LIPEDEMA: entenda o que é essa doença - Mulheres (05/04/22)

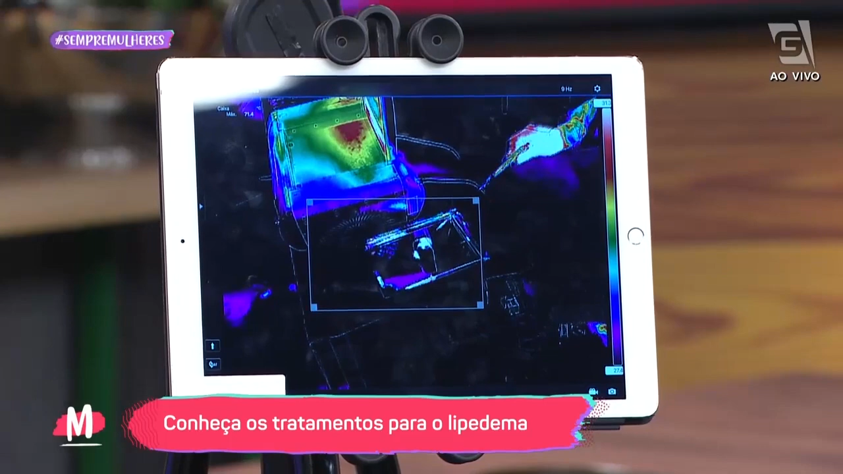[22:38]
A distribuição do calor foi de tal maneira. E aí, quando eu chego no meu alvo, eu consigo aquecer uma pele e remover a gordura sem machucar essa paciente.
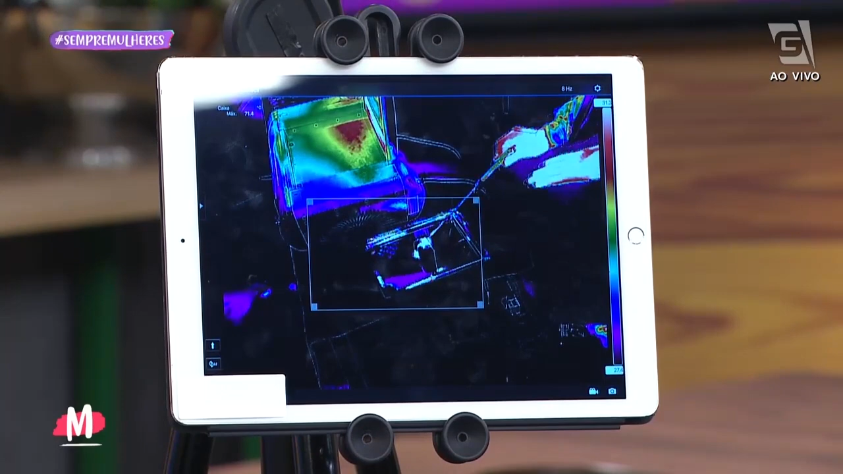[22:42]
Então, existe a possibilidade de tirar gordura,